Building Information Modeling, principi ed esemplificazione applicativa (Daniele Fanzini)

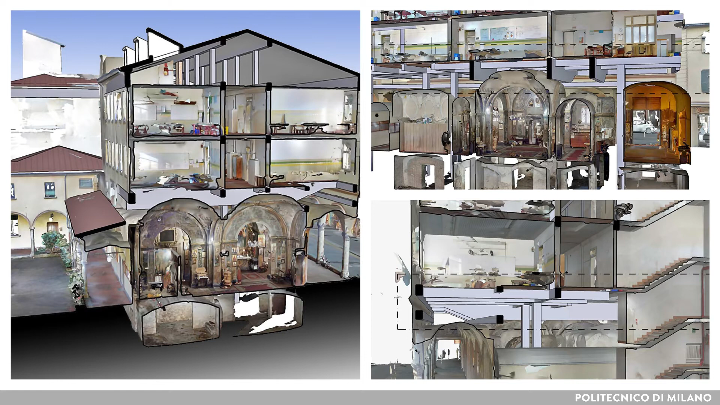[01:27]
Le piante, i prospetti e le sezioni sono estratte direttamente dal modello virtuale.
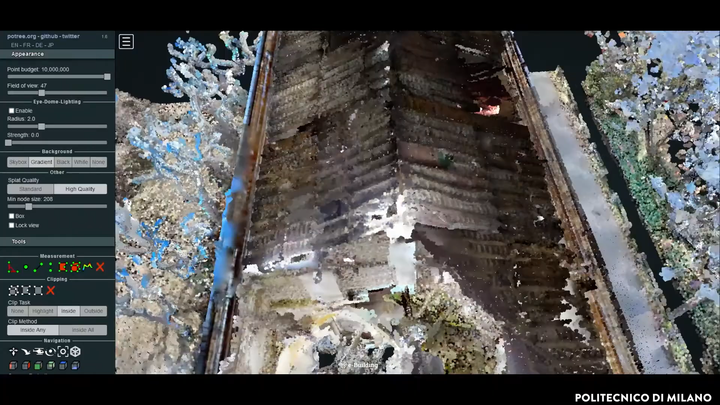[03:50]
dell'edificio attraverso tecnologia laser scanner combinata alla fotogrammetria.
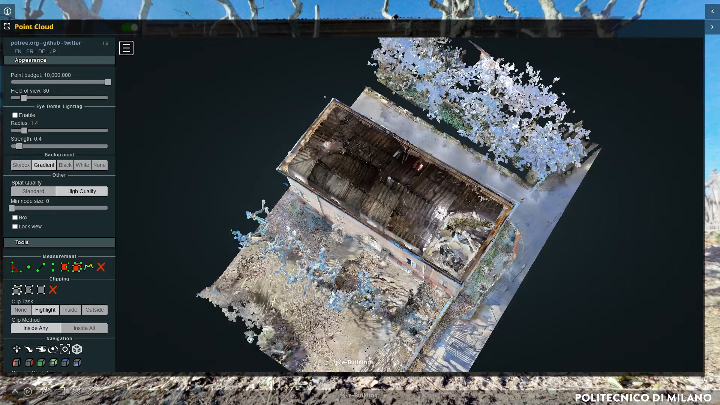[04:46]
navigabile e misurabile, basato su un unico sistema di punti di rilievo e griglie di riferimento.
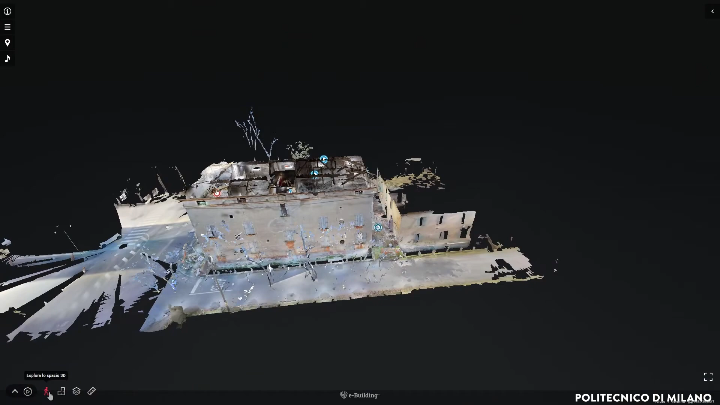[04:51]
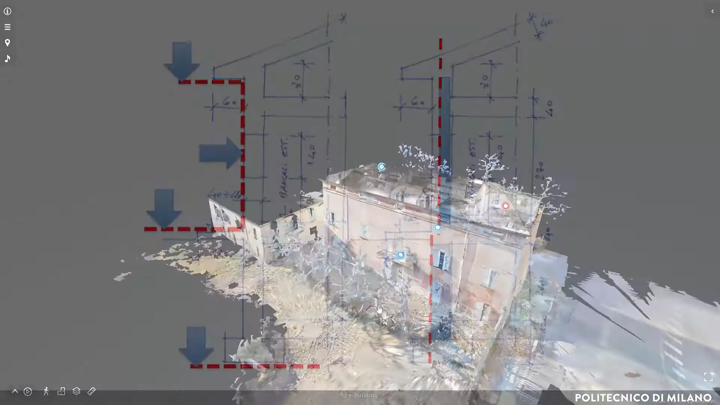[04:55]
Questo ha permesso di georeferenziare in maniera univoca il rilievo eseguito.
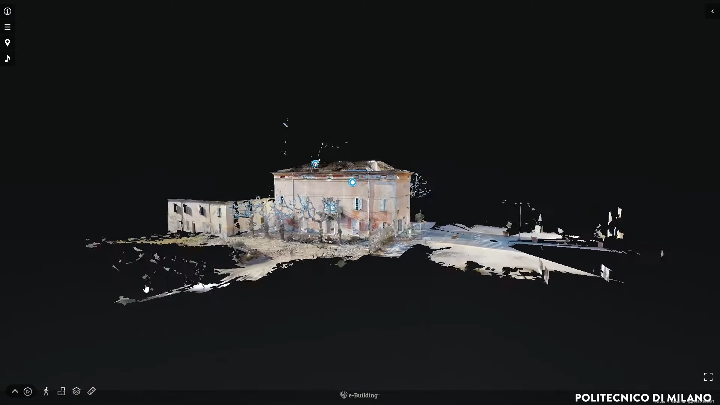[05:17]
Il modello digitale navigabile e misurabile ha supportato i sopralluoghi di vari specialisti del progetto e